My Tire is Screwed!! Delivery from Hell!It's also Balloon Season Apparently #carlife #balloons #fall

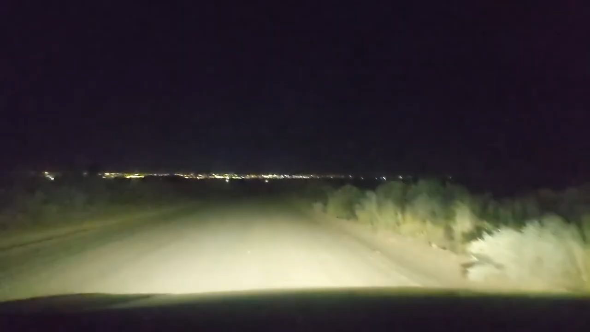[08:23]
So this was a $5 order. Look where I am. I'm in the freaking desert on a dirt road in a sedan. I can't, you know, obviously breeze through this because I'm not in a truck or whatever. And there's the city right there. There's civilization. $5 freaking... This is really frustrating me. I had no idea I'd be way outside of the DoorDash zone. I had no idea it would be a dirt road that, you know, would like mess up my car. Whew, man, that's...